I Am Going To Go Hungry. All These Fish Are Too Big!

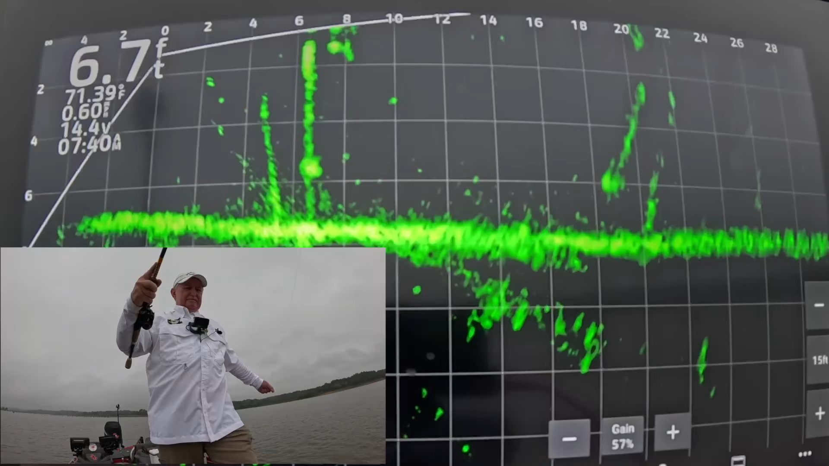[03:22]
On screen: depth 6.7 ft, water 71.39°F
Come on. There you go. He hit it.
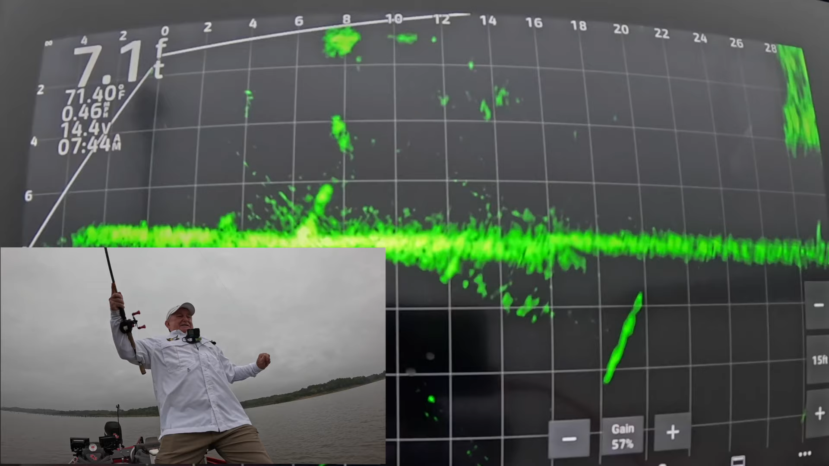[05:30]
On screen: depth 7.1 ft, water 71.40°F
Yep. Come on. Yeah, he looked at it and hit it. Gosh dang, another one like that. Man, I mean, I'll be able to keep any fish today.
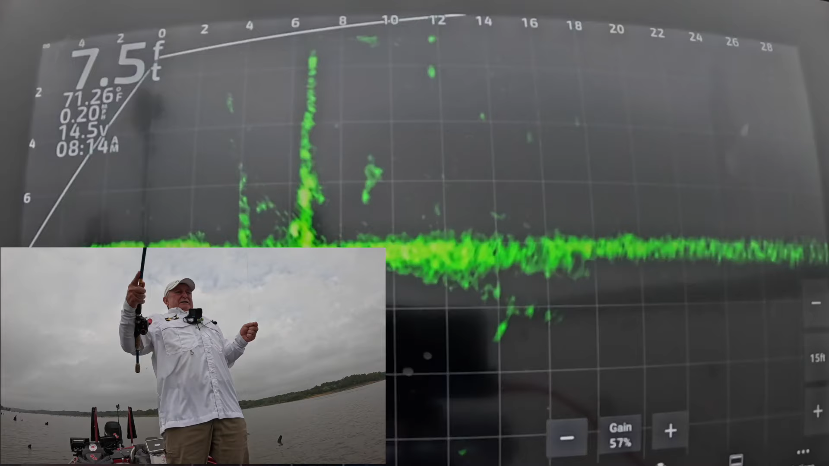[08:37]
On screen: depth 7.5 ft, water 71.26°F
He got it. Oh, dropped right down on him. Good gosh, these are good fish. Come here, come here.
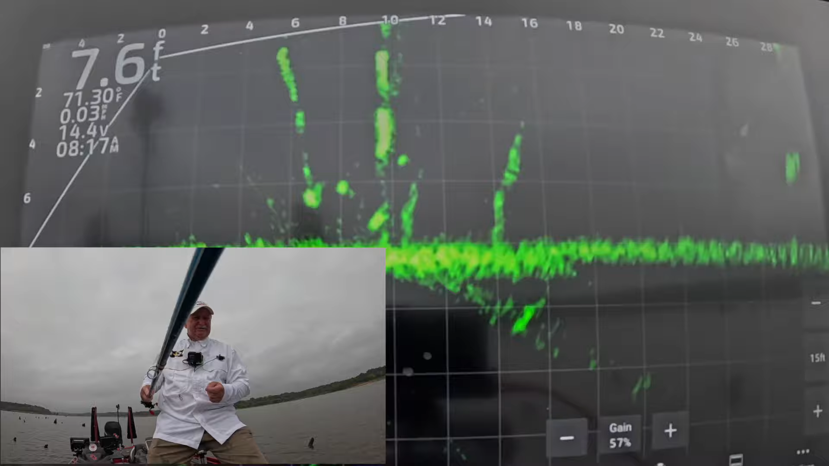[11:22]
On screen: depth 7.6 ft
That fish looks like it'd be a eater fish if I could catch it.
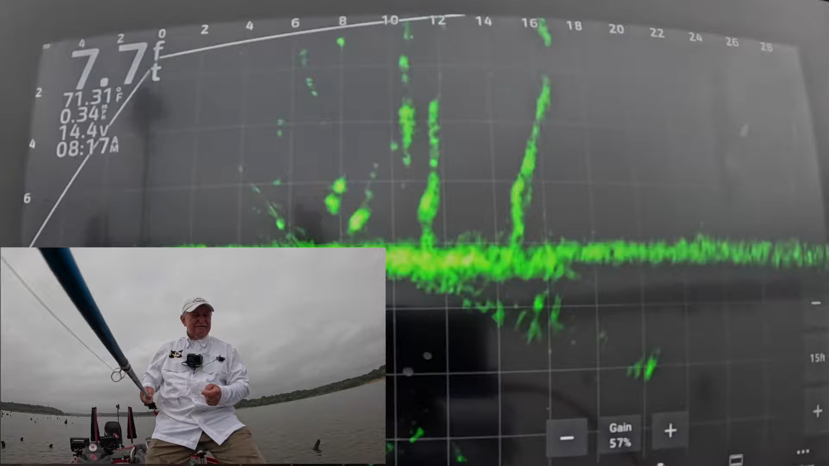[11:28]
On screen: depth 7.7 ft, water 71.31°F
Probably won't catch it.
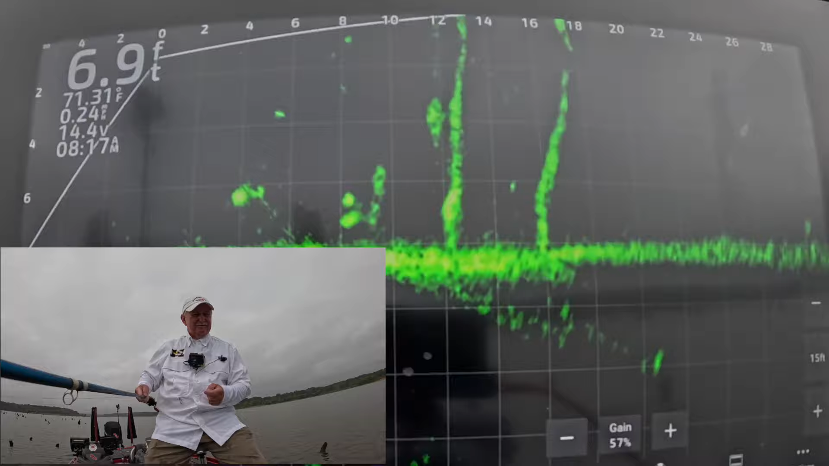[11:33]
On screen: depth 6.9 ft
That one right there is not a crappie, but I would be all right to be surprised. That fish that I was fishing for now looks
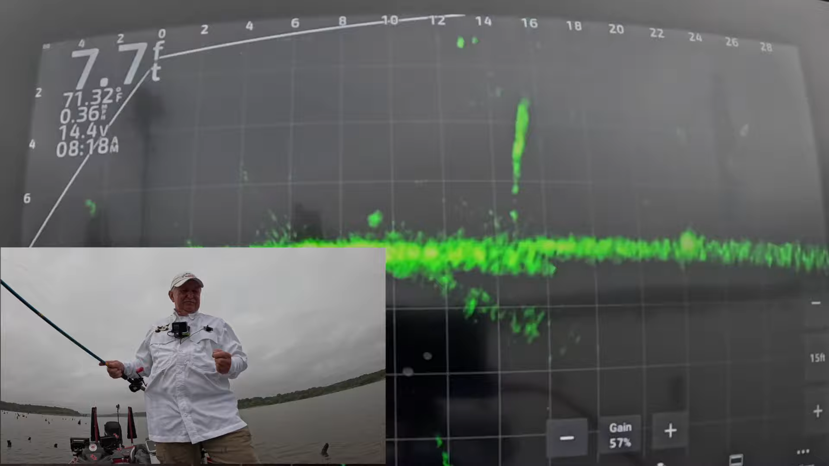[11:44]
On screen: depth 7.7 ft
bigger than what I initially thought.
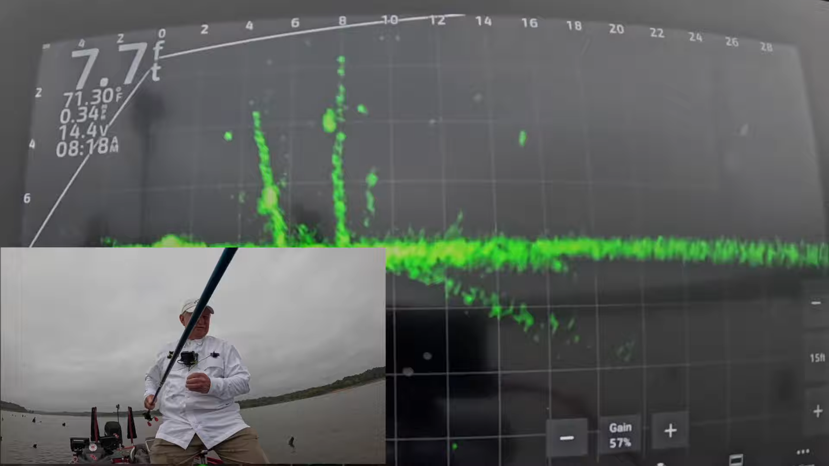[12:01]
On screen: depth 7.7 ft, water 71.30°F
Where's my jig? Okay. Gotta come in a little bit. You gotta get on them if you're gonna catch them.
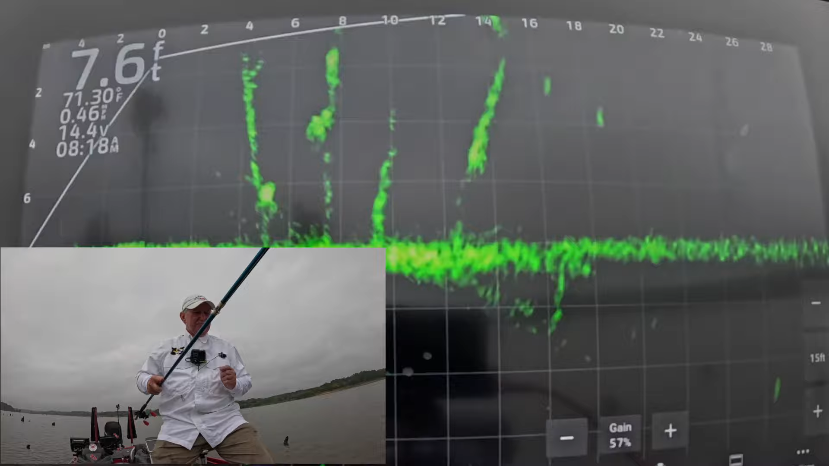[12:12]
On screen: depth 7.6 ft, water 71.30°F
Looking at it. Oh, he took off. Come on. Don't be afraid. It's your meal. It's your meal. Looking at it. I'm going to pull it up a little bit at a time.
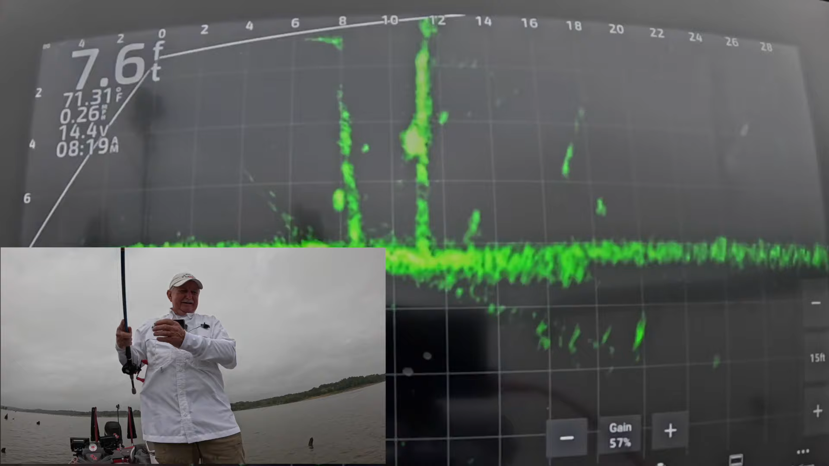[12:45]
On screen: depth 7.6 ft
Oh, gosh, dang it. I enticed him. Look, he went right back down there. They're finicky.
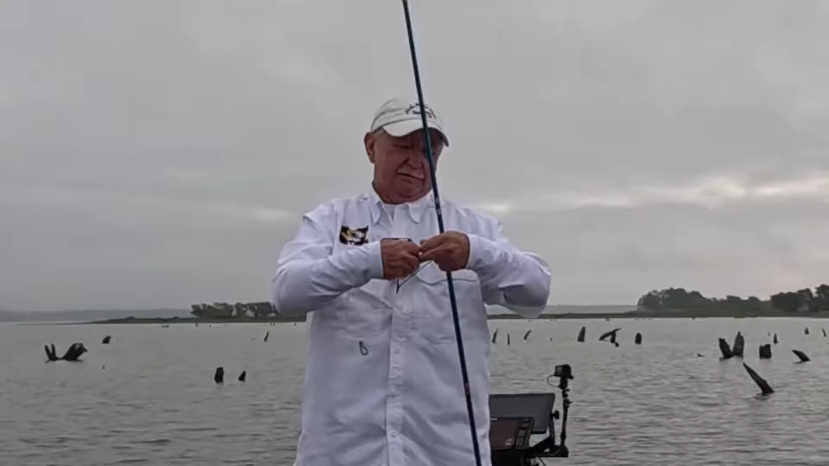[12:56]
He wouldn't have anything to do with it until I started picking it up real slow, and he followed it up, then just ate it. But he didn't get my hook. That's not fair. And, yeah, what's that right?
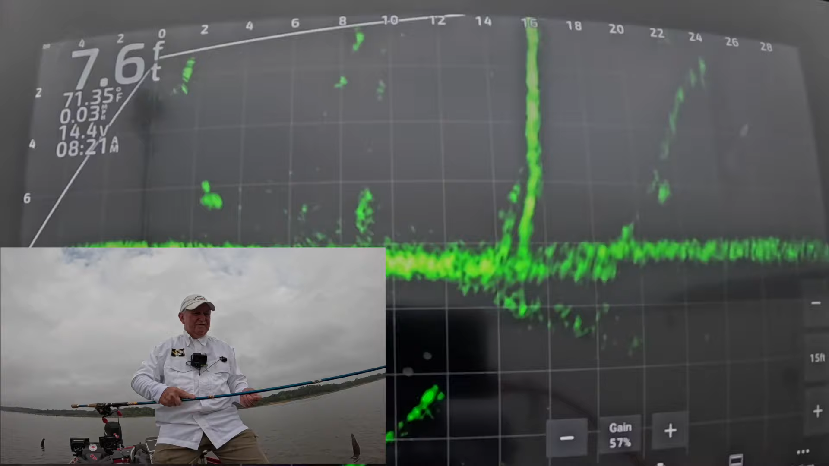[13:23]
On screen: depth 7.6 ft, water 71.35°F
That right there. Right here under the boat. Oh, it's a crappie. That's what that is. That's what I thought.